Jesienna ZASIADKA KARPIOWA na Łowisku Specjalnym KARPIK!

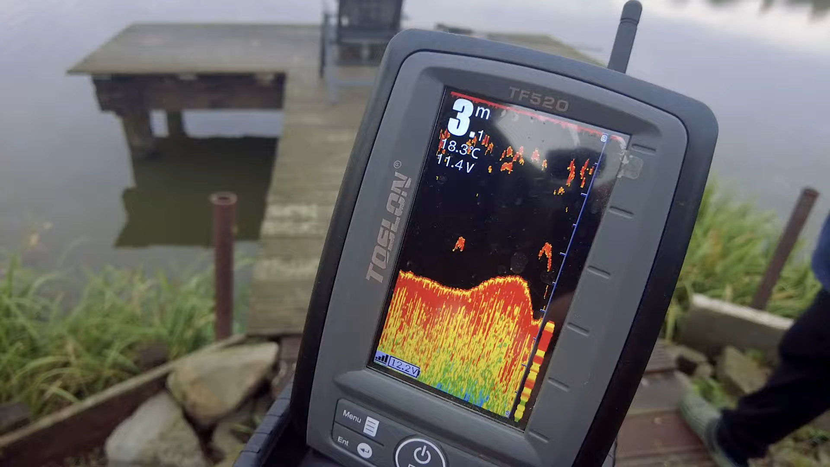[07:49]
On screen: depth 3 m
O, to będzie ryba. To będzie ryba. Aha, to łuk. Tak mi się wydaje. O, ten spadł. Spadł mocny. No.
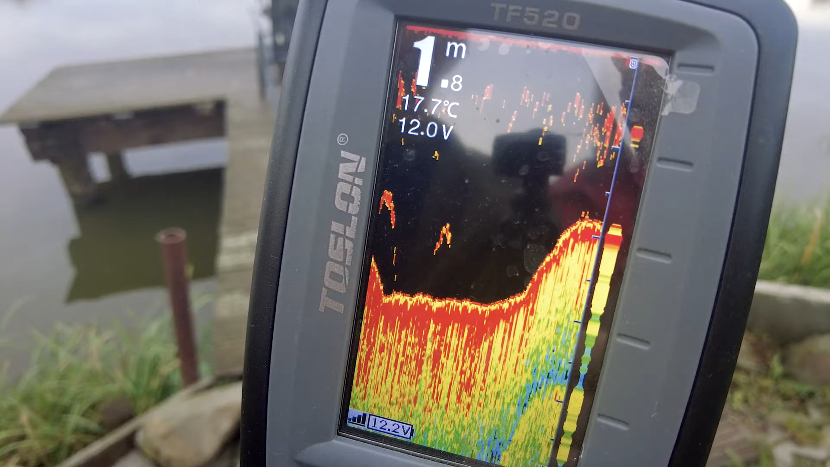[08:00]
On screen: depth 1.8 m, water 17.7°C
To jeszcze bliżej chyba nawet. Przydać trochę. No.
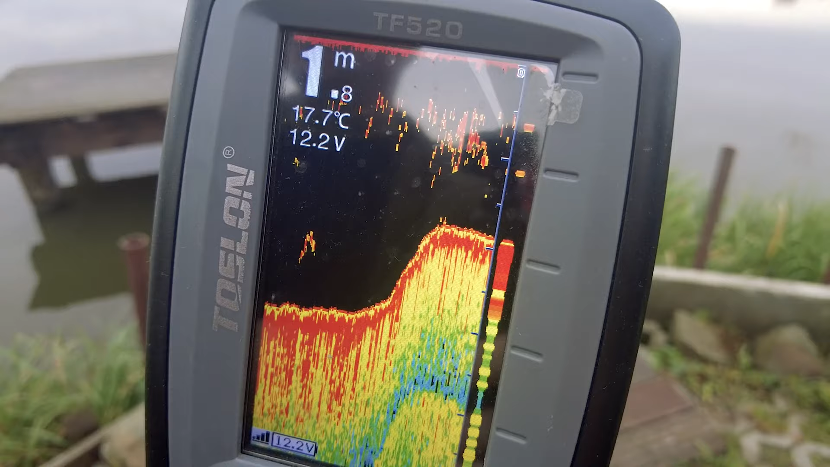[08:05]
On screen: depth 1.8 m, water 17.7°C
A tu fajnie. Sądujemy. Zobaczymy teraz, co u nas słychać.
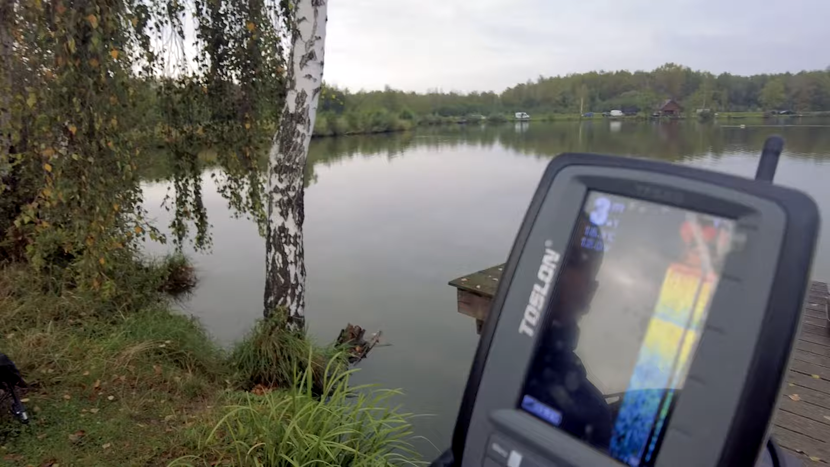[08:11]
Jeszcze walczymy. Jeszcze została. Niecała doba. No, 3 metry to kilo miejsca.
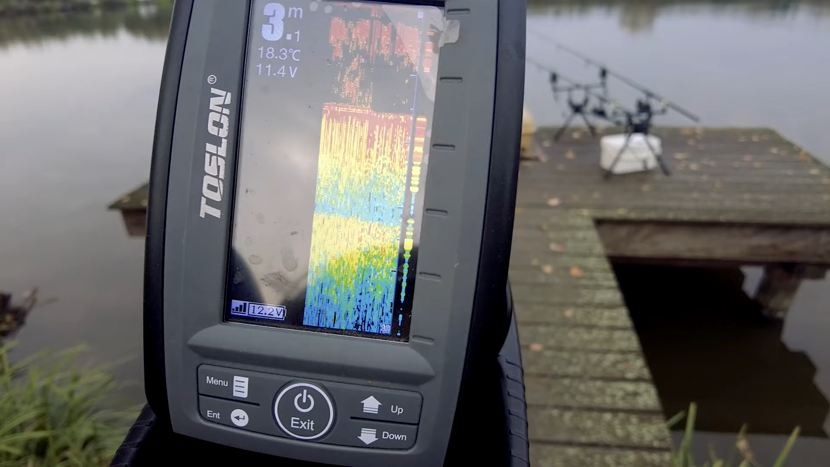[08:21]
On screen: depth 3.1 m, water 18.3°C
A znowu się włączyły te ryby? A to już. A ciekawe, czy jak teraz zrobię tak.
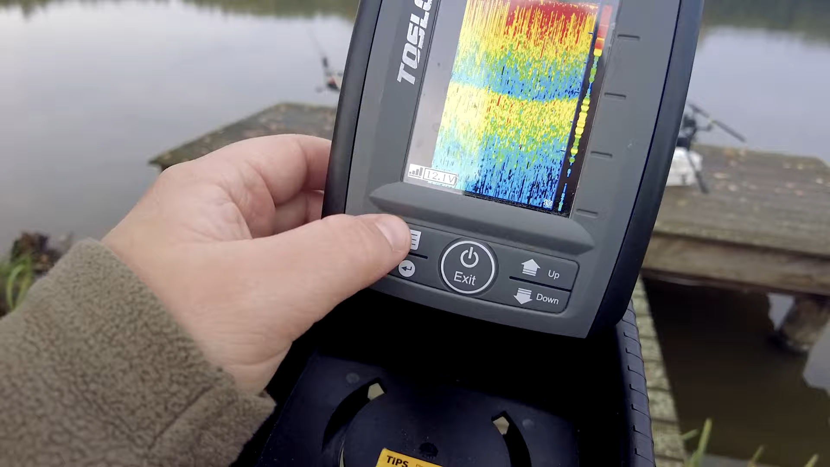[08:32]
Menu.
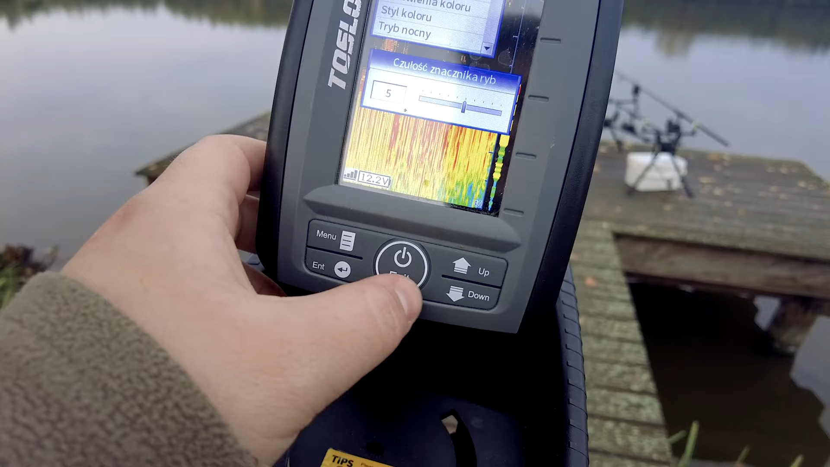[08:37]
A to. A wyłączysz te ryby, tak? No, i chcę zobaczyć. Aha. Enter.
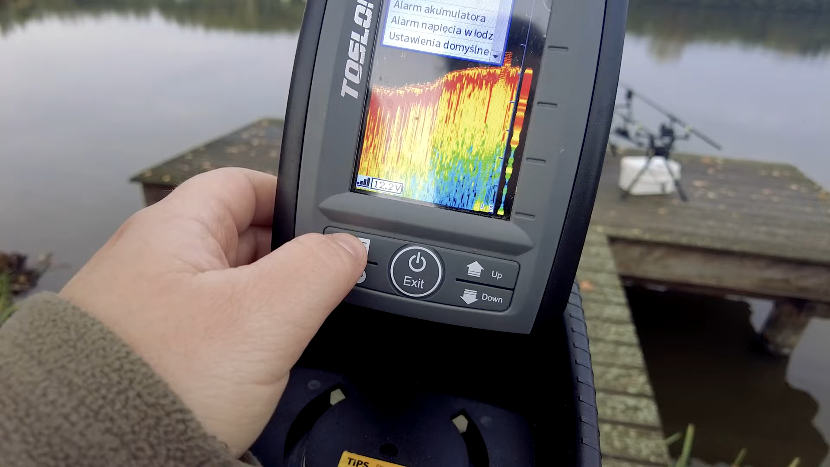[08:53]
A tu jest, poruszaj. No 2,3 metra, to już jest fajnie.